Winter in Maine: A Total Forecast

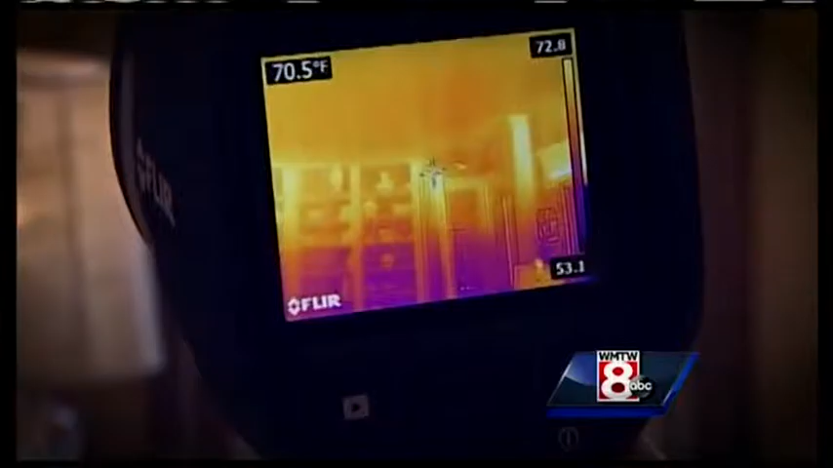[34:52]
On screen: spot 70.5°F
So there's a lot of hot air, you know, that's up around the ceiling. It's hot air,